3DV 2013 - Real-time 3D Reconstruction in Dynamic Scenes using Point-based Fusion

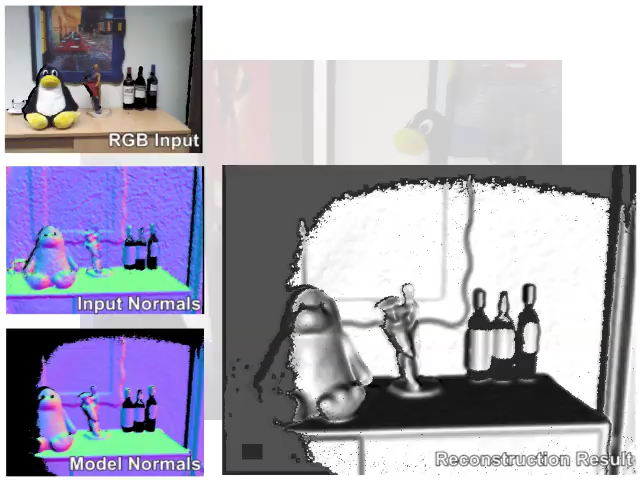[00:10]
Our system is purely point-based and supports real-time reconstructions at scale and with dynamically changing scenes.
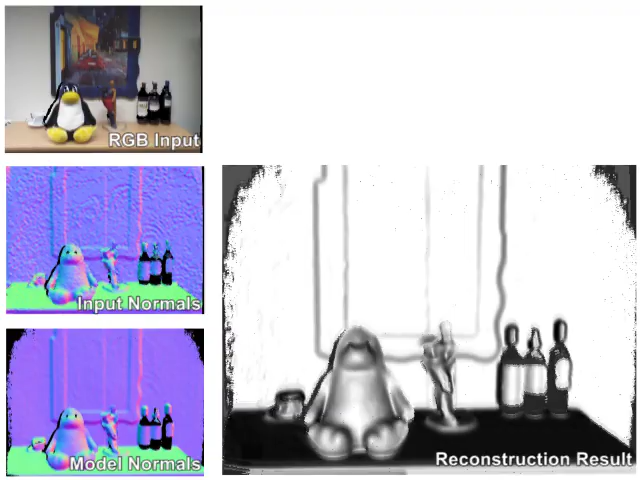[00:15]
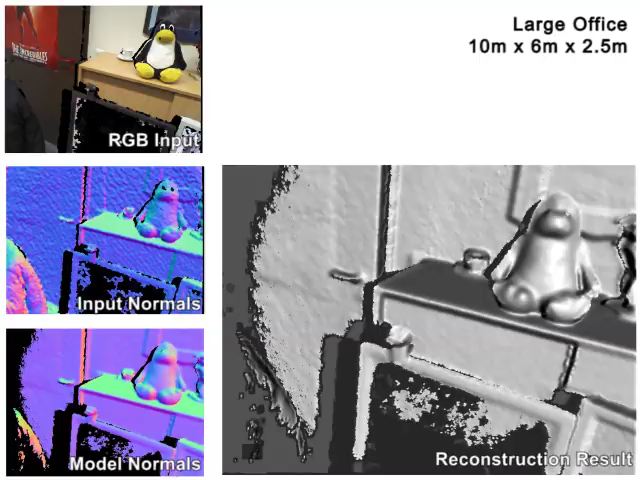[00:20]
Unlike volumetric methods, which require a memory intensive data structure,
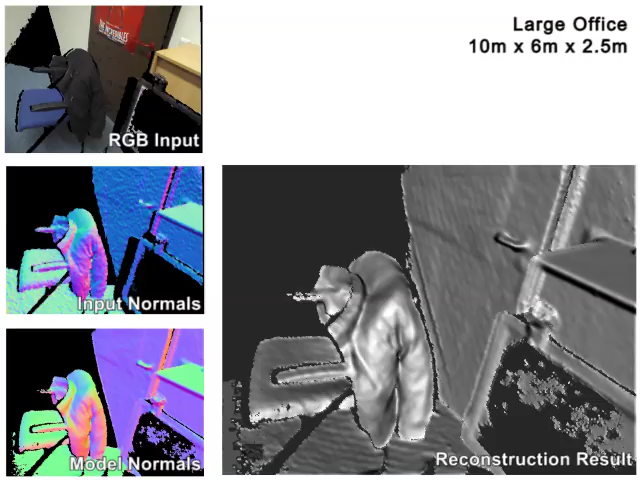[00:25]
our method fuses depth maps into a single point-based model that is refined over time.
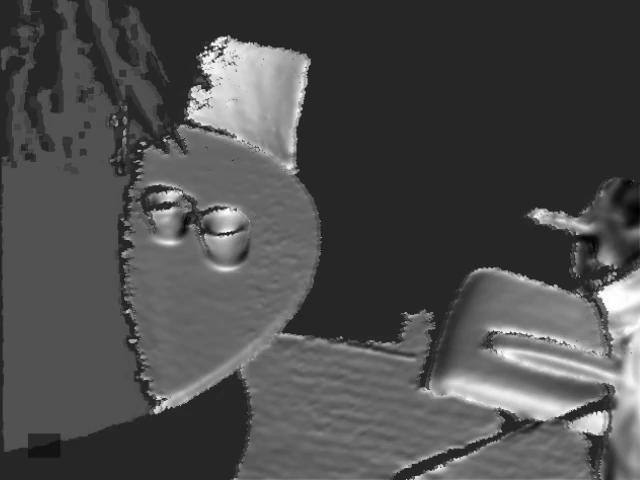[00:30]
A core technical contribution is
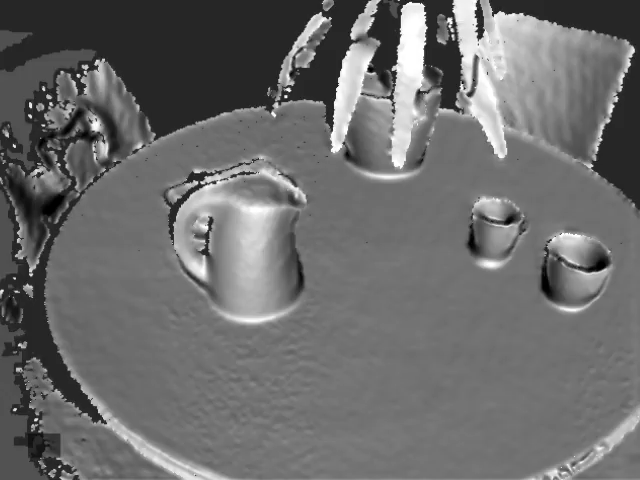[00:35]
a new point-based fusion method that captures many of the qualities of volumetric fusion but without a spatial data structure.
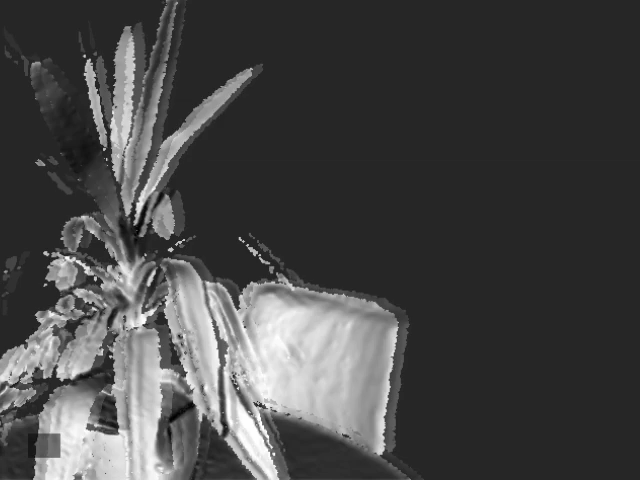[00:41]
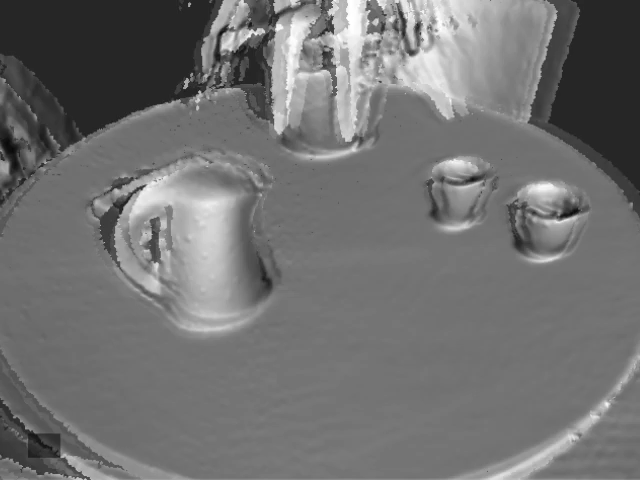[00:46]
This simple representation can be extended to support dynamically
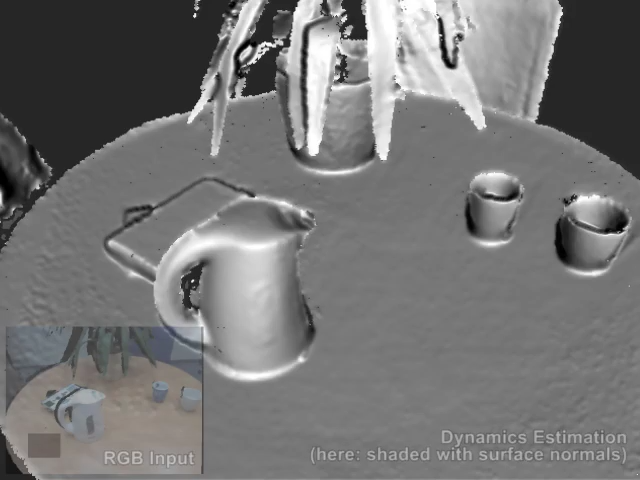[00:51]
moving objects which can be segmented and removed from the model rapidly
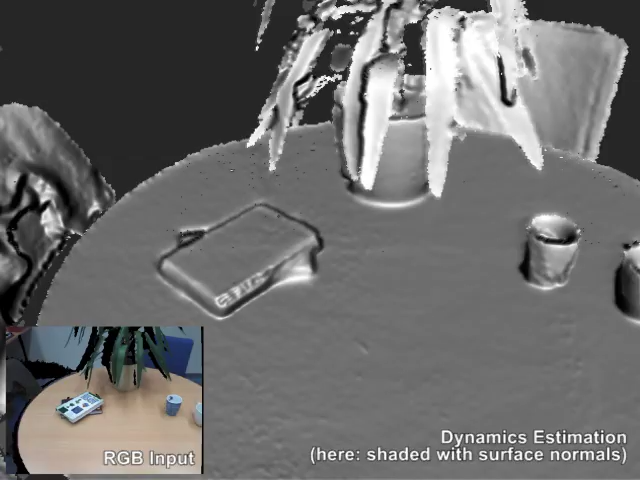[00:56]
and fused back into the model once they become static.
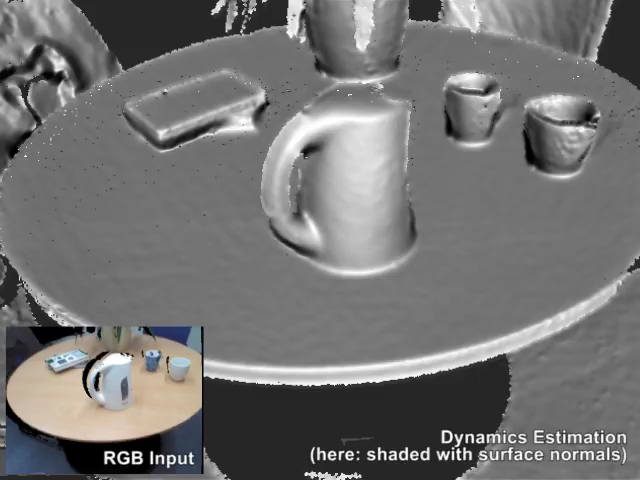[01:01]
This type of rapid dynamic update has yet to be demonstrated by other point-based methods.
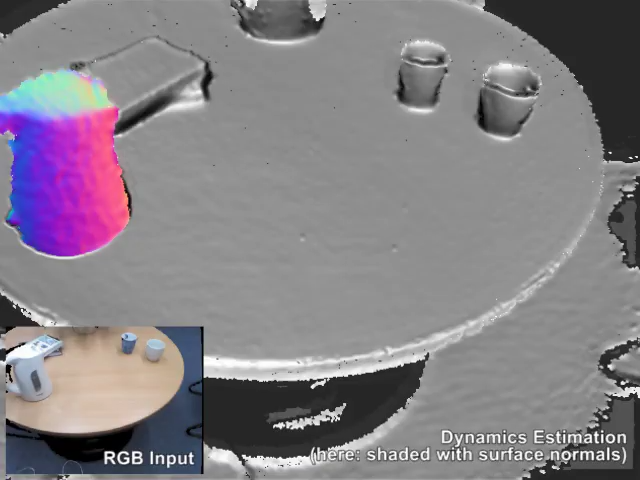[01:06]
Because our method does not rely on a spatial data structure, we can scale up our reconstructions to larger scenes.
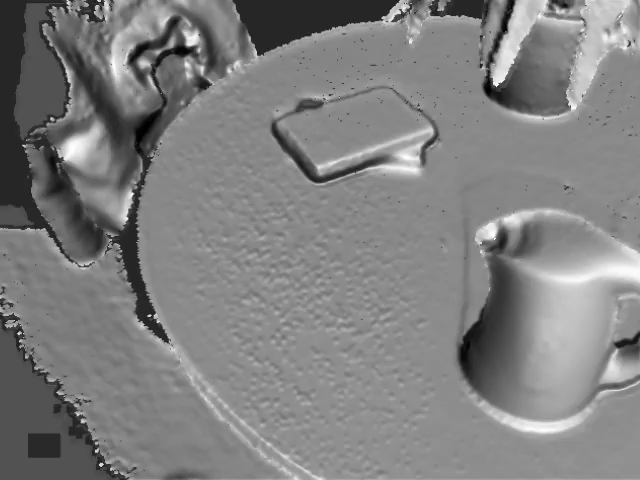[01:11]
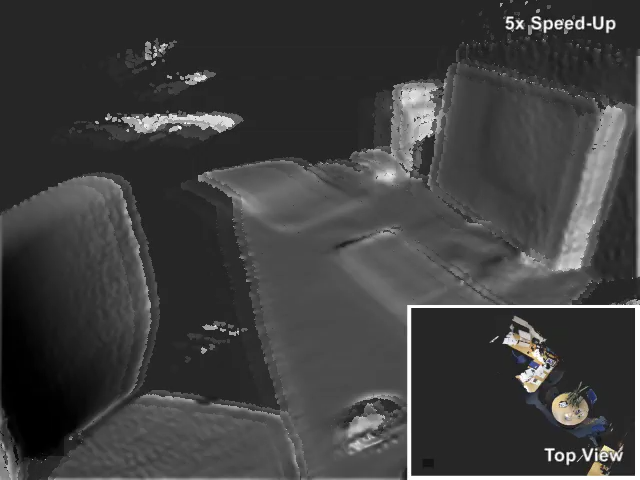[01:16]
In this example, an office that's 10 meters by 6 meters
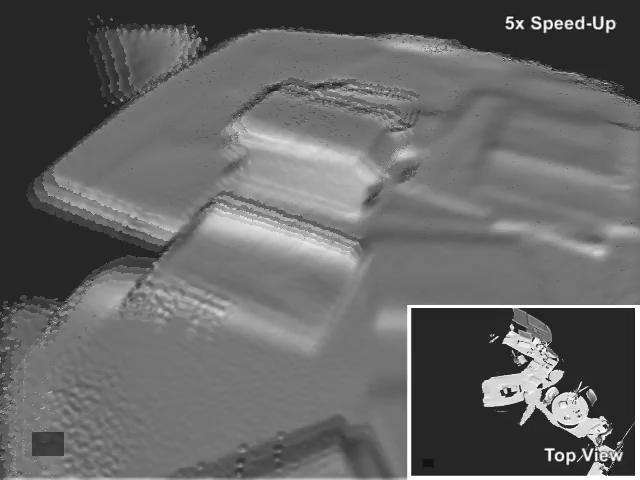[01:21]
and with 2.5 meters height is scanned in in just over a minute.